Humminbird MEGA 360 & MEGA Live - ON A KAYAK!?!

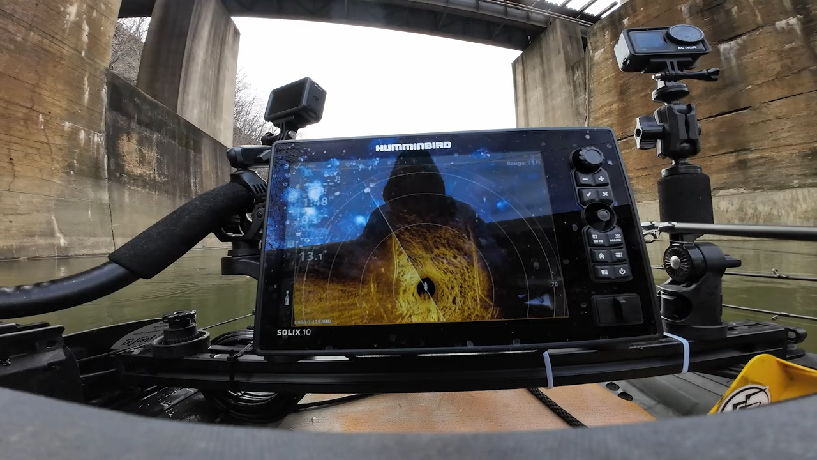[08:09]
all right so that's the bridge pier to our left and this is a rather rocky bottom right here in between these two bridge piers so it's going to show that pretty significantly
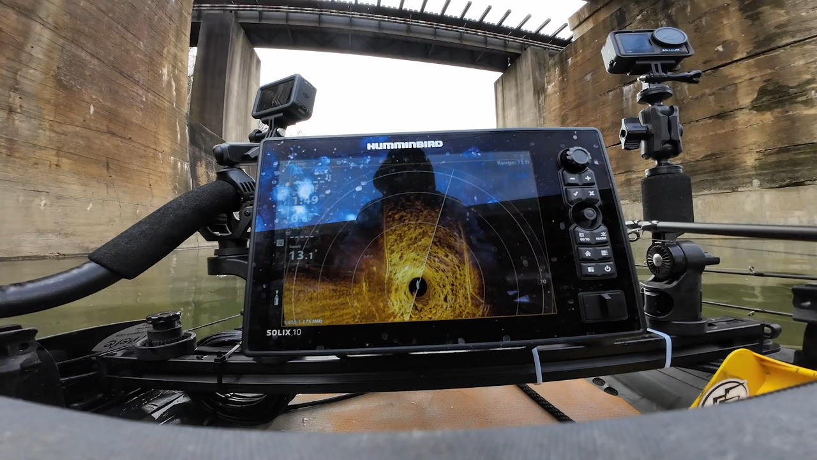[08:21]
the bridge pier to the right is going to be right there
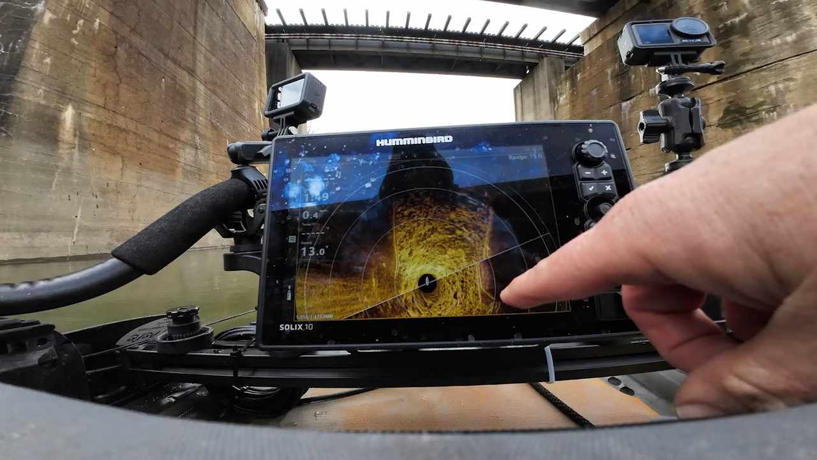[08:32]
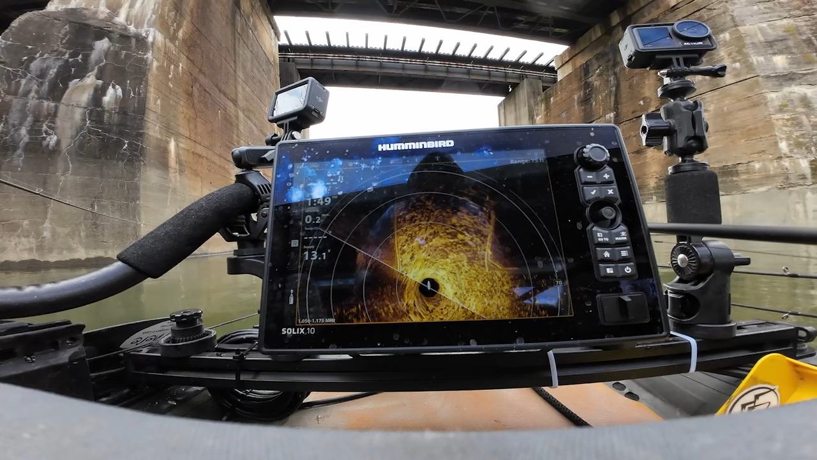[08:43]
i mean it's it's pretty cool you know i enjoy i enjoy it so far i think it's going to help me with finding stuff especially on bigger water um narrowing stuff down you know pinpoint finding where structure's at pinpoint casts to that structure you know that's going to be a really cool aspect
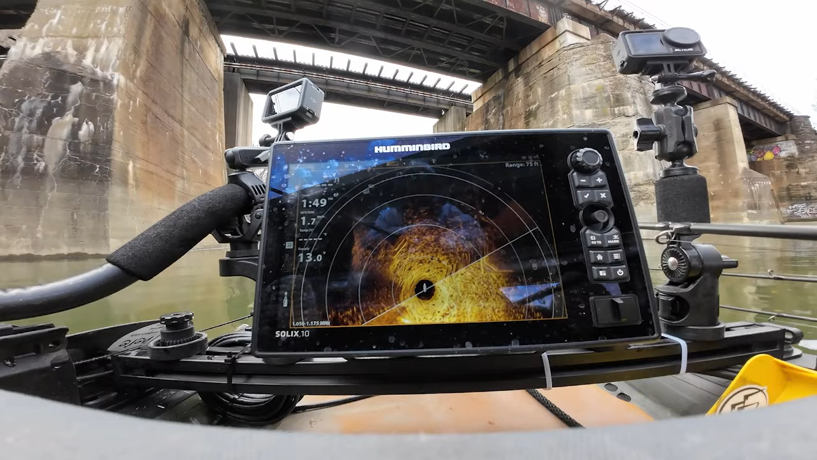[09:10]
so side imaging it's going to come up and
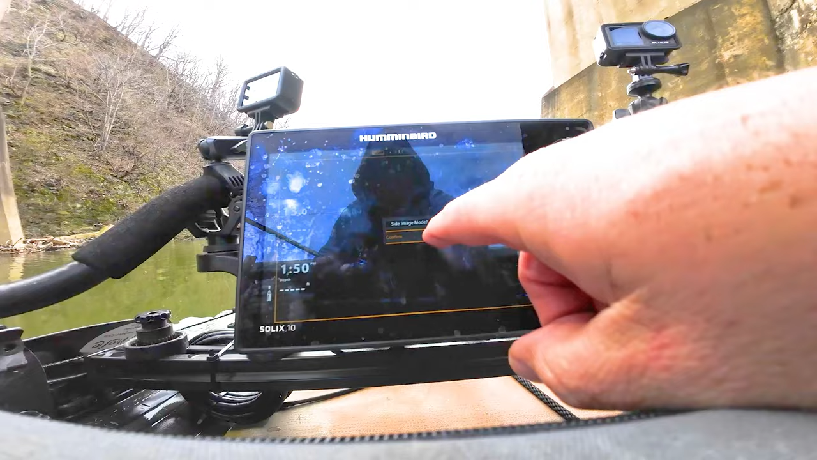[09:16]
say side imaging mode confirm mega 360 preparing pod
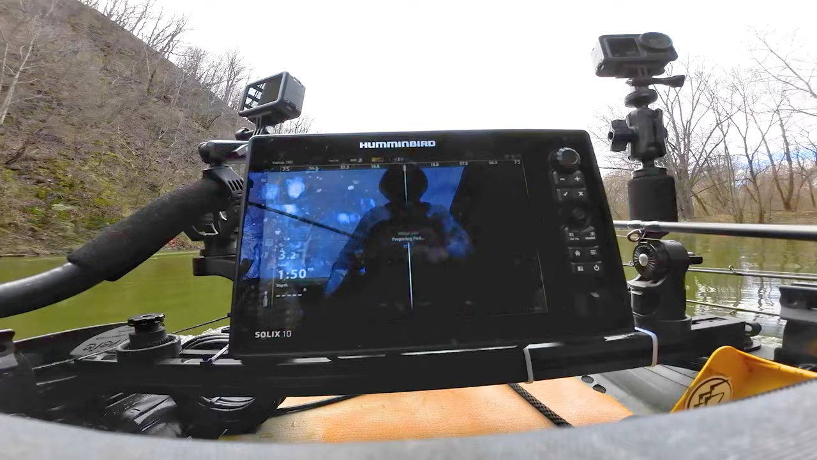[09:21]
okay so now the pods prepared and we're going to cruise up here and do side imaging
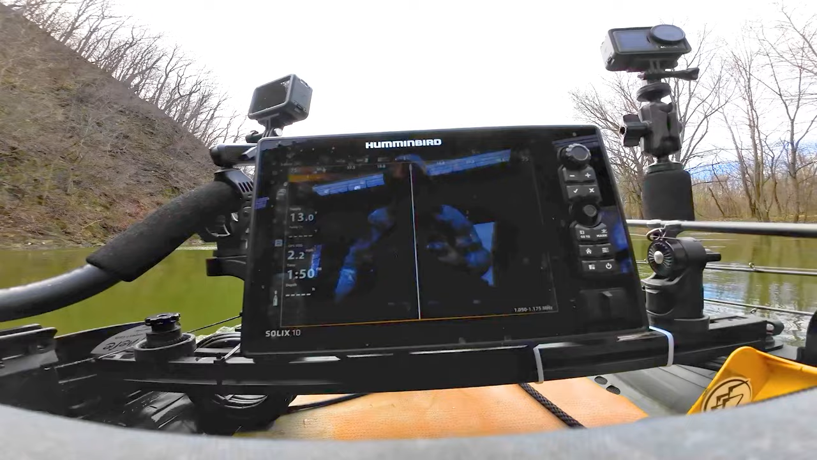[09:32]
of of what's here and it's mega side imaging so it's you know yeah those are the ledges there to the right of us
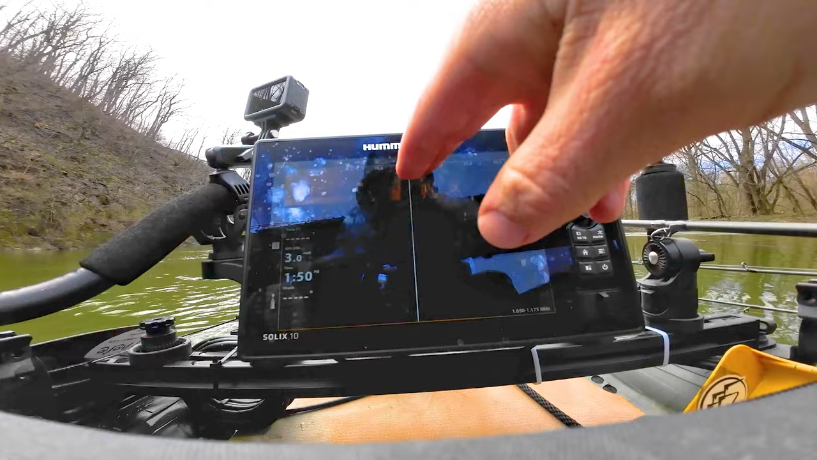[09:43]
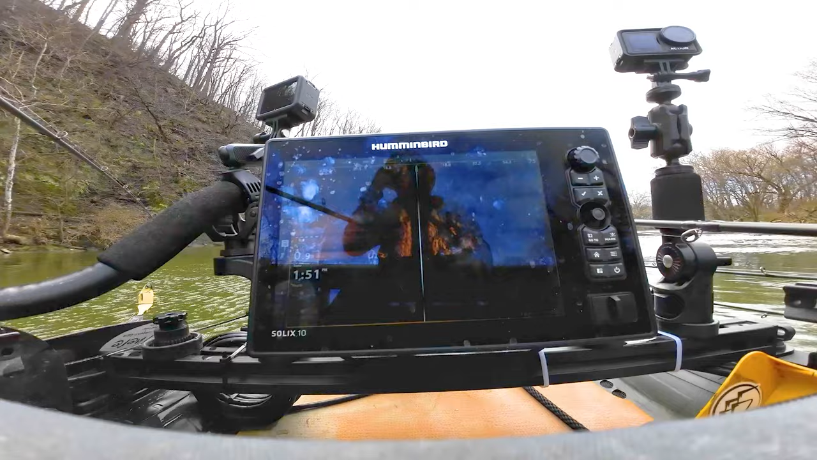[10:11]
but see this is the the part about when you stop with with the mega side imaging everything kind of gets elongated and blown out versus that high
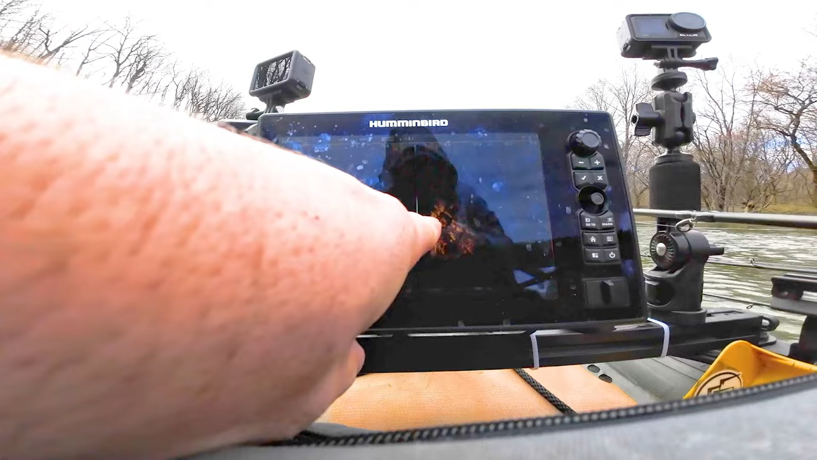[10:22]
definition those are red those are rock ledges and these are still rock ledges but now they're blown out and elongated so if i switch that back and i go to 360 preparing 360 mode confirm it immediately starts picking up immediately starts picking up um the surrounding areas
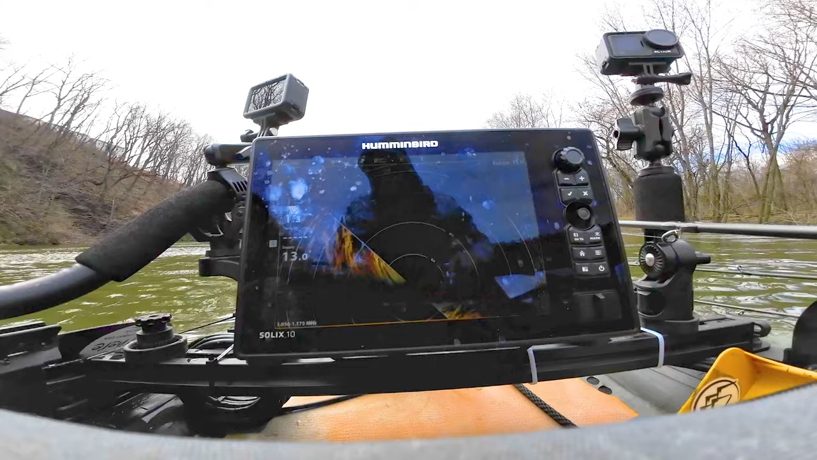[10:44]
and will tell me you know what's here and what's not so
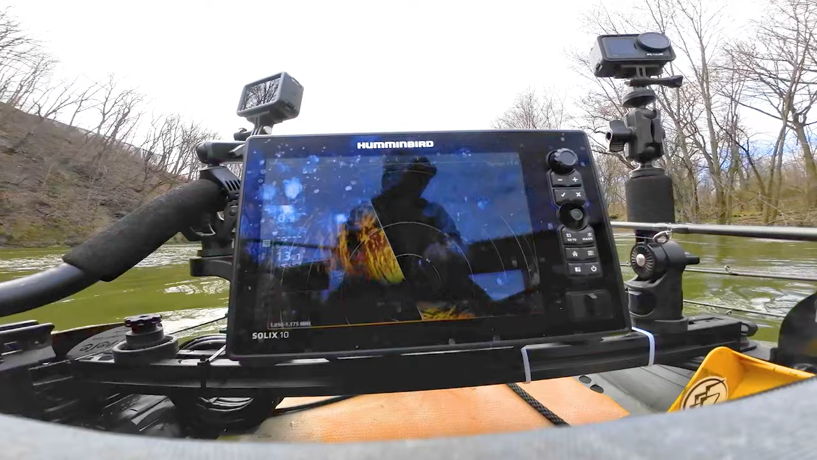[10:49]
and those that's those rock ledges there so